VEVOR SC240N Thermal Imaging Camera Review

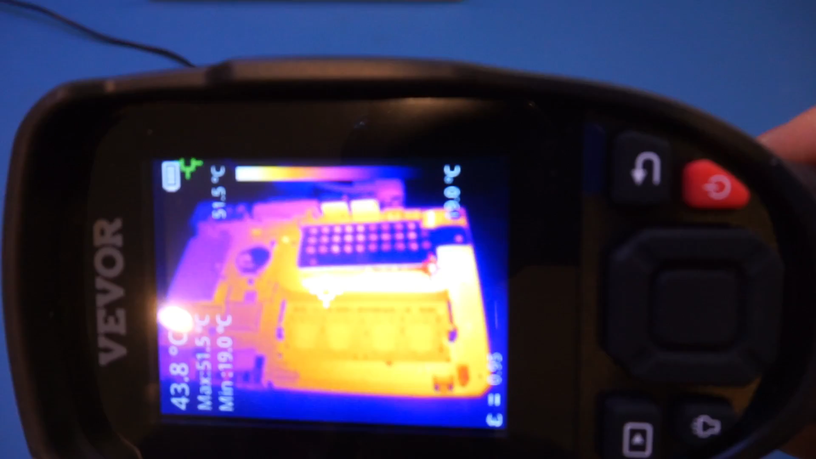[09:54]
On screen: spot 43.8°C, max 51.5°C, min 19.0°C, scale top 51.5°C
And again, you can see that the captured thermal image is very, very clear.
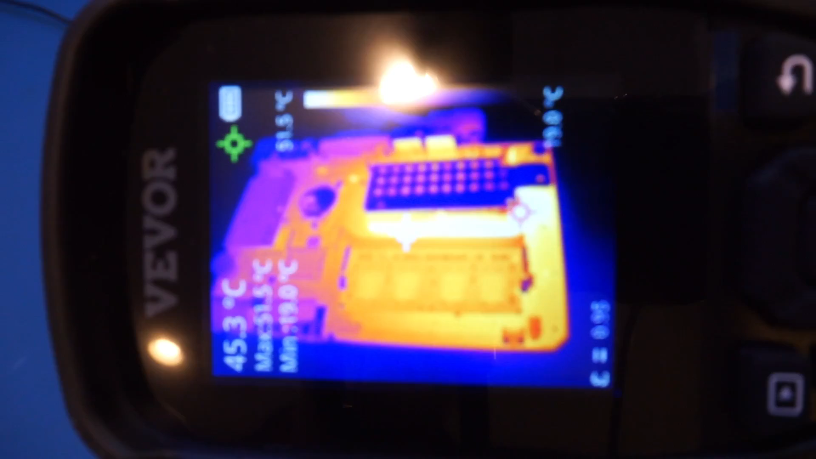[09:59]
On screen: spot 45.3°C
And let's flip it over and let's take another look.
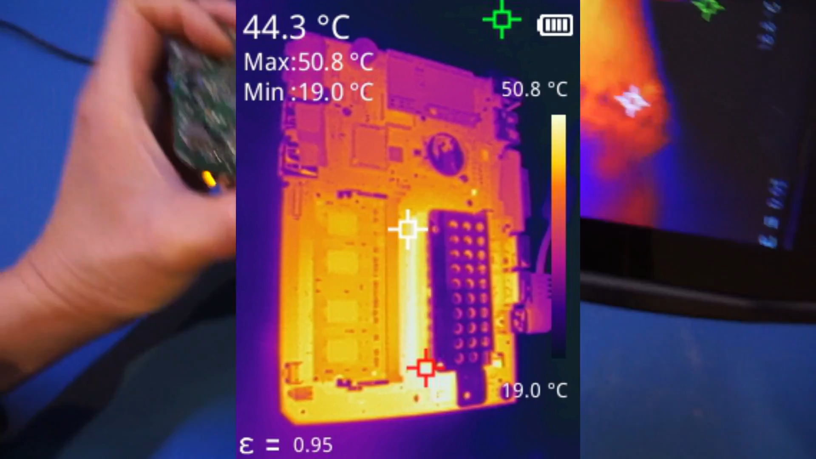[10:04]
On screen: spot 44.3°C, max 50.8°C, min 19.0°C, scale top 50.8°C, scale bottom 19.0°C
And let me take a picture.
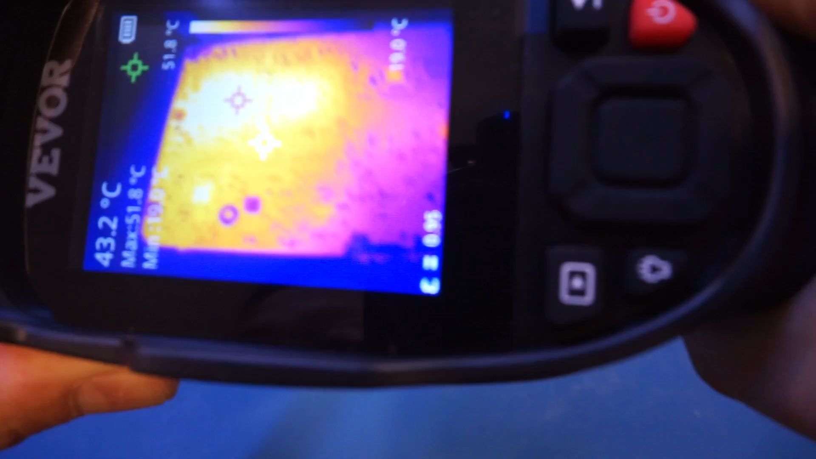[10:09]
On screen: spot 43.2°C, max 51.8°C
Actually, I can probably superimpose it on top of the video here so you can see it better.
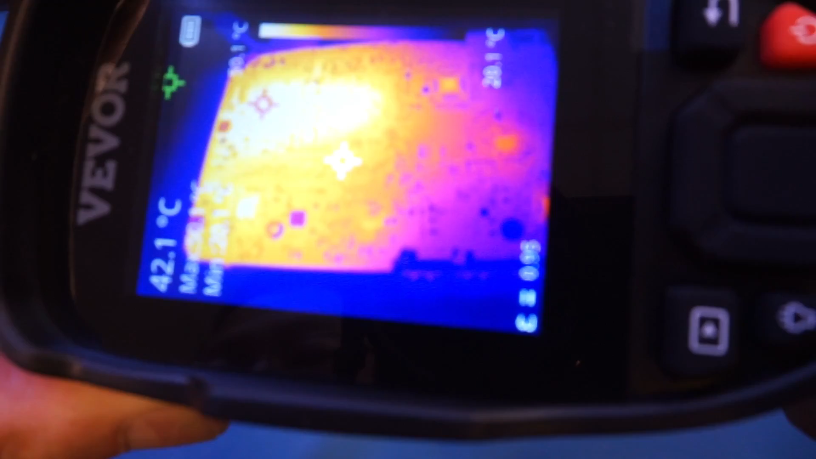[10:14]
On screen: spot 42.1°C
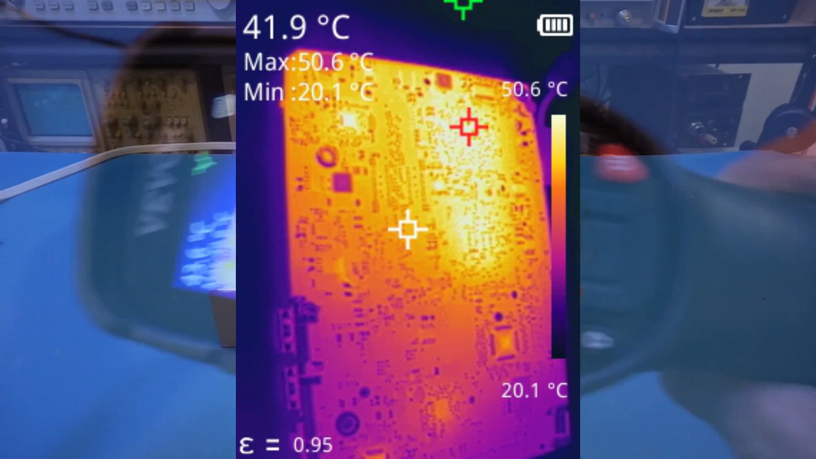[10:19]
On screen: spot 41.9°C, max 50.6°C, min 20.1°C, scale top 50.6°C, scale bottom 20.1°C
And here is a switching power supply. I have power on for a while. Let's take a look here.
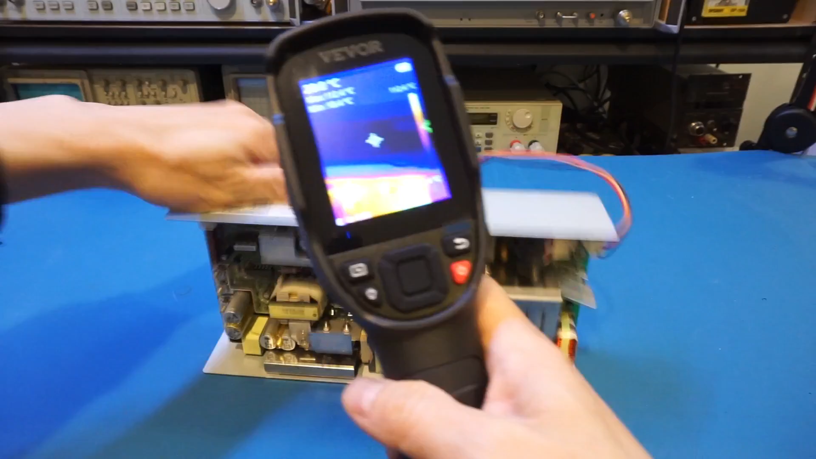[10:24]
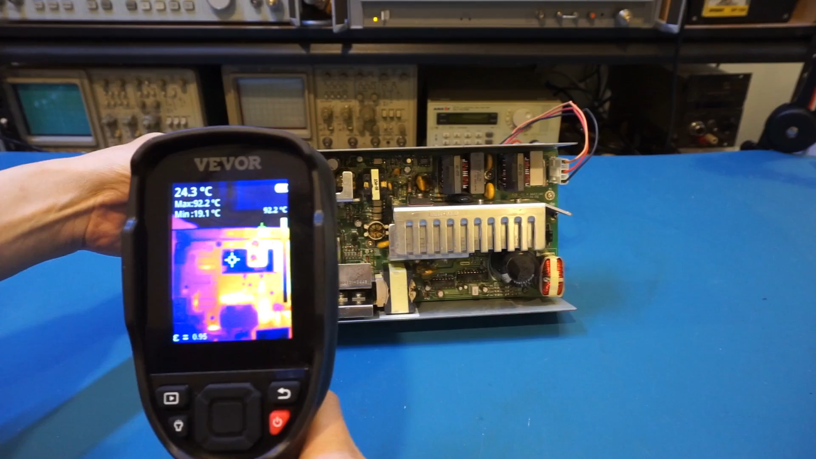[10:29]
On screen: spot 24.3°C, min 19.1°C
Again, you can see we are able to see a lot of details. Actually, I'm quite impressed by the thermal image quality of this. Now, only pity is I cannot take a video here, so let me actually take a picture. And we can see what we're seeing through the thermal camera here.
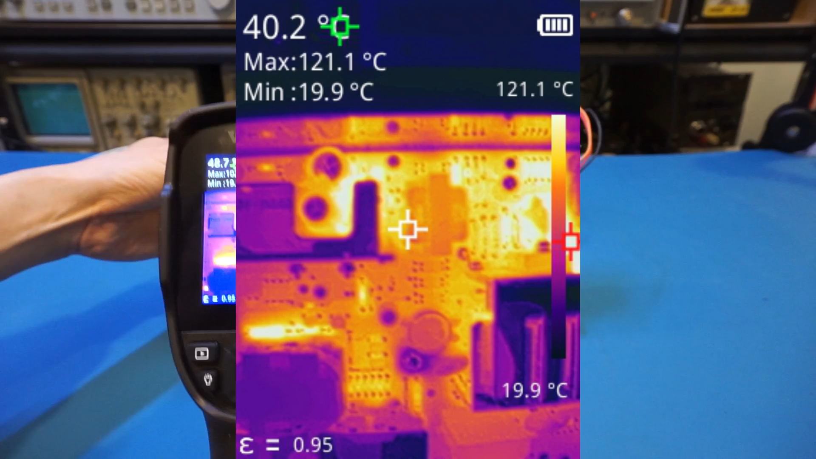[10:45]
On screen: spot 40.2°C, max 121.1°C, min 19.9°C, scale top 121.1°C, scale bottom 19.9°C
And you can see a lot of the details here for sure.
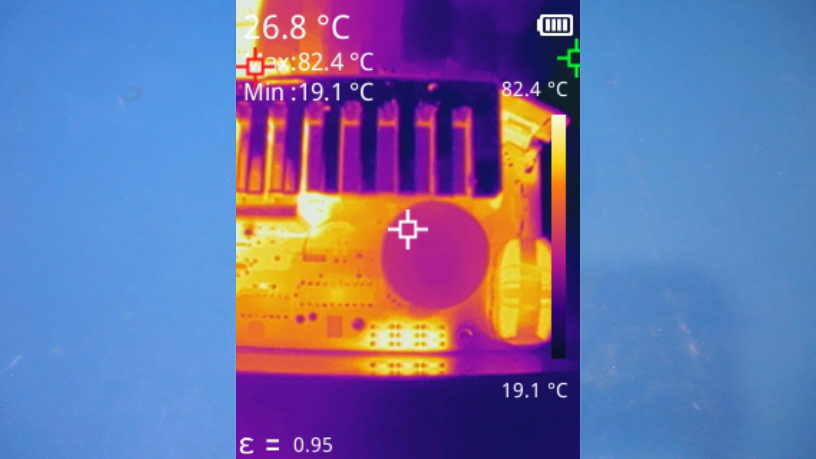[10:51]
On screen: spot 26.8°C, max 82.4°C, min 19.1°C, scale top 82.4°C, scale bottom 19.1°C
I think I forgot to mention that the thermal resolution of this camera is at 240 by 180, which is a tad lower than the standard 256 by 192.
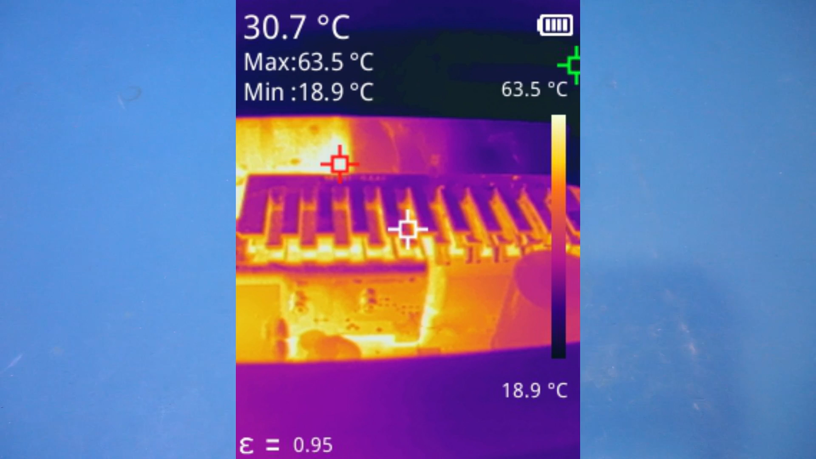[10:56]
On screen: spot 30.7°C, max 63.5°C, min 18.9°C, scale top 63.5°C, scale bottom 18.9°C
But nevertheless, the image quality, as you can see, is excellent. This actually just illustrated why the thermal resolution by itself is relatively meaningless, as we have seen plenty of thermal cameras with higher thermal resolution, but the image qualities are far inferior.
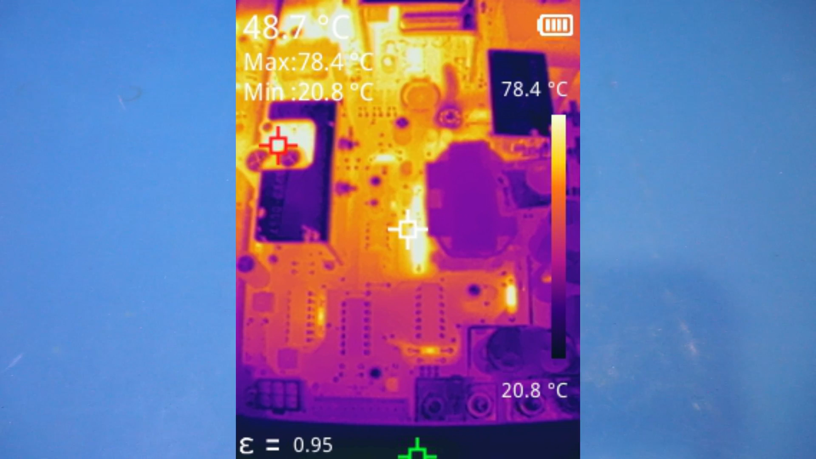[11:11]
On screen: max 78.4°C, min 20.8°C, scale top 78.4°C, scale bottom 20.8°C
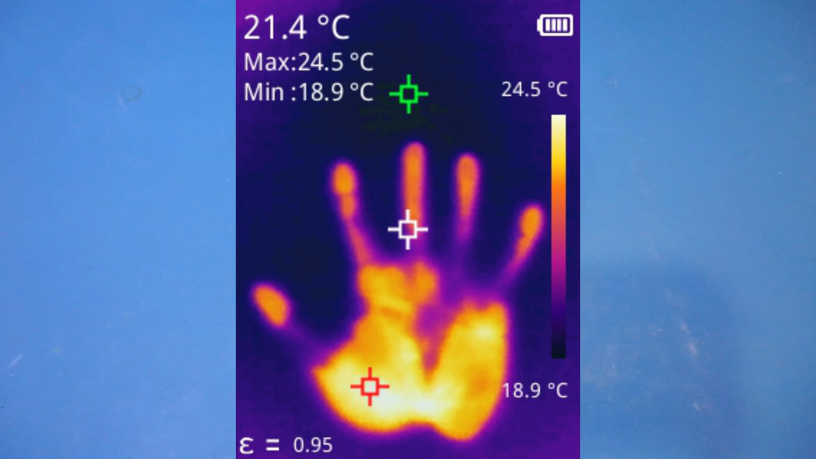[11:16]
On screen: spot 21.4°C, max 24.5°C, min 18.9°C, scale top 24.5°C, scale bottom 18.9°C
The NETD in this case actually plays a huge role, as the image is less noisy.
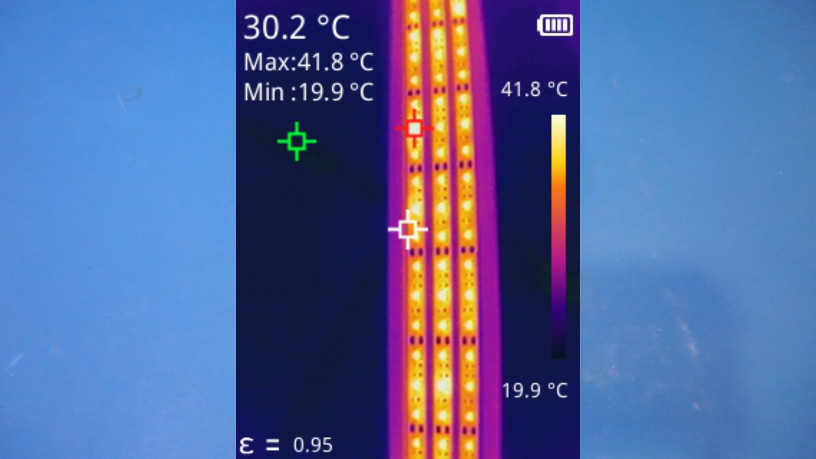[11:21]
On screen: spot 30.2°C, max 41.8°C, min 19.9°C, scale top 41.8°C, scale bottom 19.9°C
Overall, the Viver SC240N is a great thermal camera.
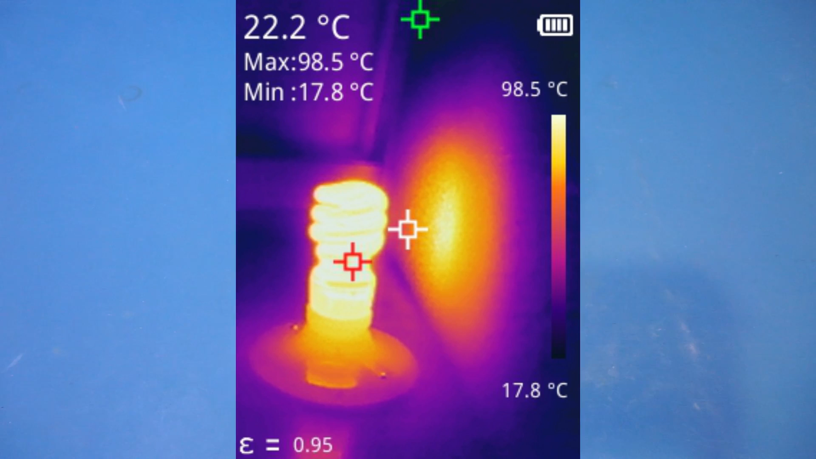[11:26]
On screen: spot 22.2°C, max 98.5°C, min 17.8°C, scale top 98.5°C, scale bottom 17.8°C
The image quality is definitely among one of the best I have ever seen, especially considering its slightly reduced thermal resolution.
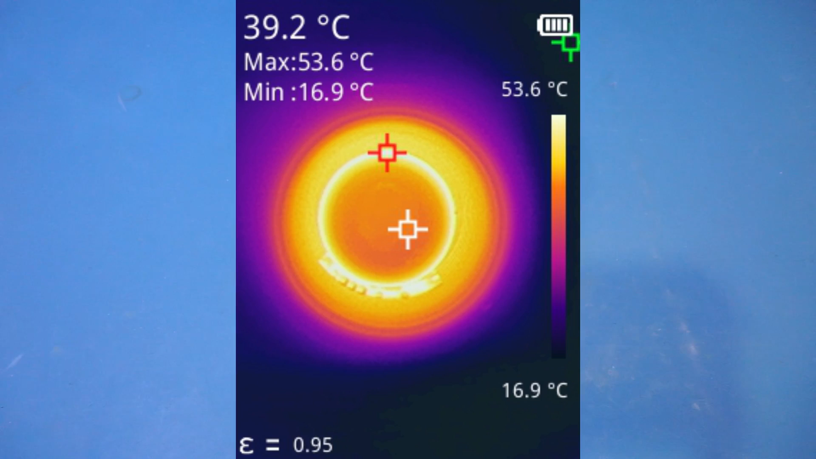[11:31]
On screen: max 53.6°C, min 16.9°C, scale top 53.6°C, scale bottom 16.9°C
Also, it is priced below $300, so it is definitely a good value for the price, in my opinion.
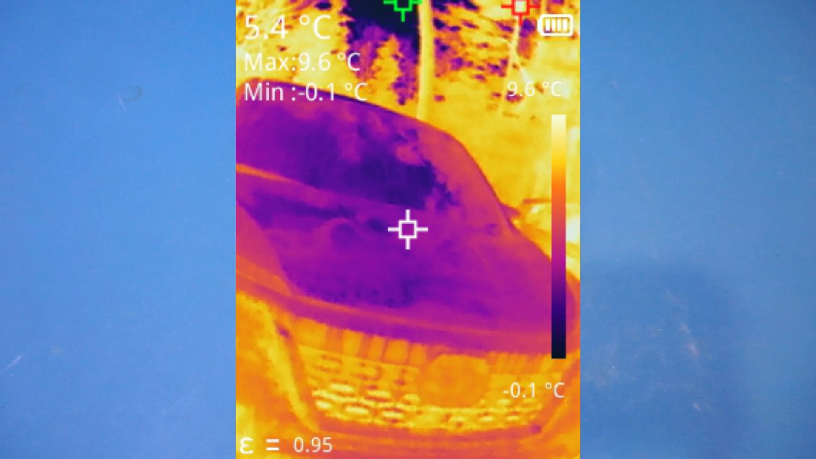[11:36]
On screen: spot 5.4°C, max 9.6°C, min -0.1°C, scale top 9.6°C, scale bottom -0.1°C
Of course, there are a few shortcomings.
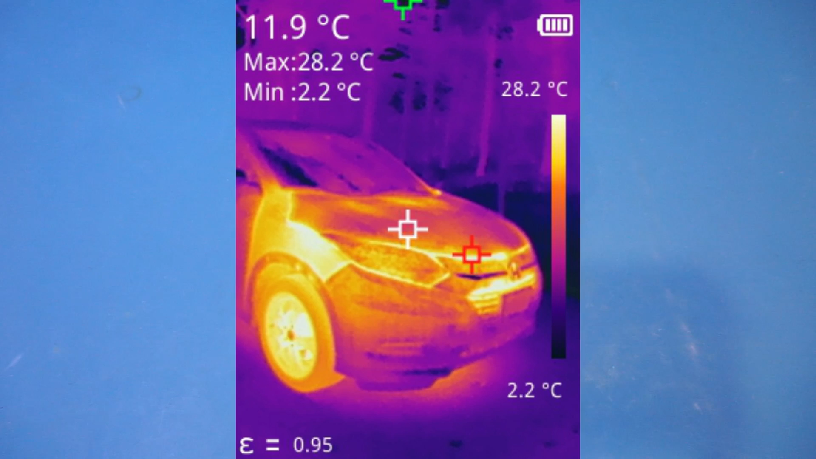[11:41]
On screen: spot 11.9°C, max 28.2°C, min 2.2°C, scale top 28.2°C, scale bottom 2.2°C
Given that this model does not have video recording capability, you will have to get the other more expensive models if you do need that functionality.